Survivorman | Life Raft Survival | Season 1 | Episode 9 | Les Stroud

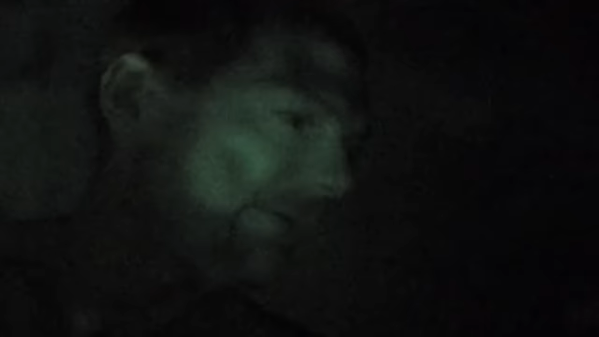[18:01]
it rained enough that I got some fresh water caught in the rain catch.
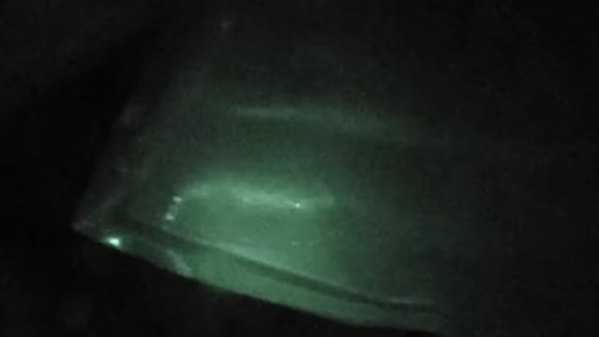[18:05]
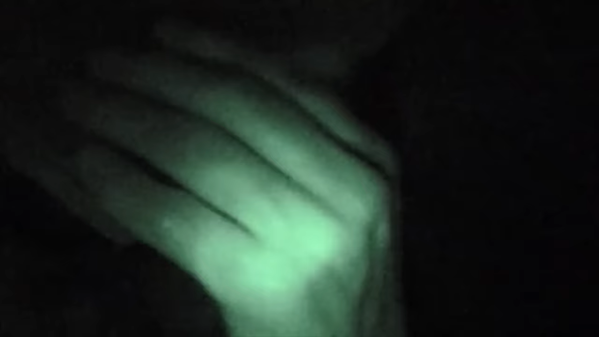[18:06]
Probably going to be salty a bit, but mostly of it. Most of it is fresh water.
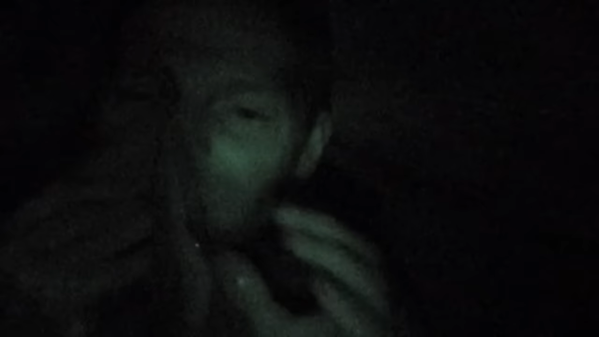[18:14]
Actually, no, hardly any salt water in at all.
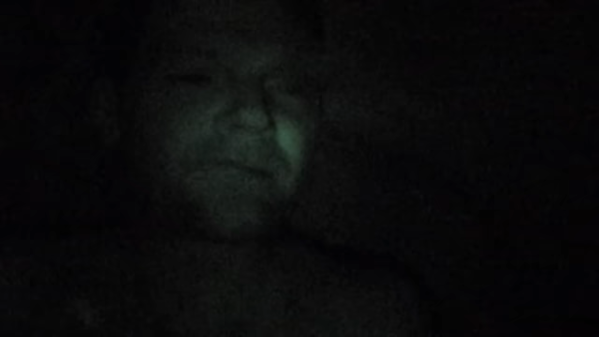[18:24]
Doesn't taste very good though, coming off the plastic.
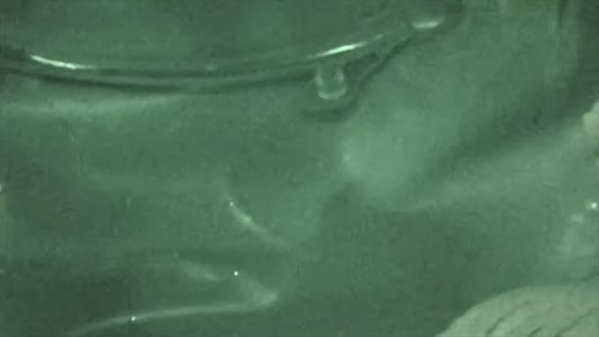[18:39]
Oh, that's nice. Nice to get the fresh water though.
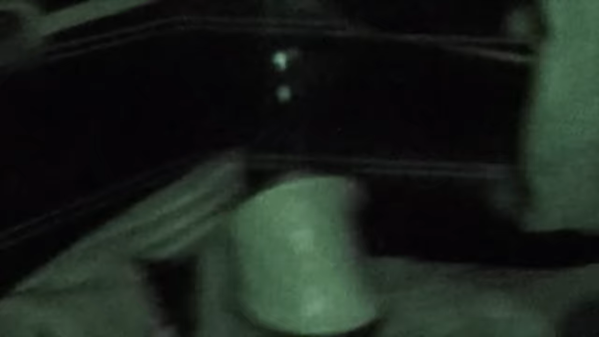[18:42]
It's raining again. It's the middle of the night.
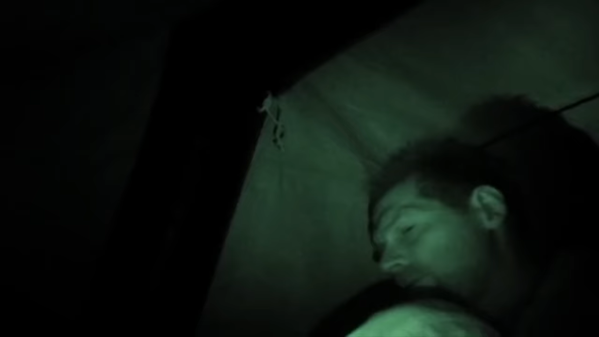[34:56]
there are some big cockroaches around here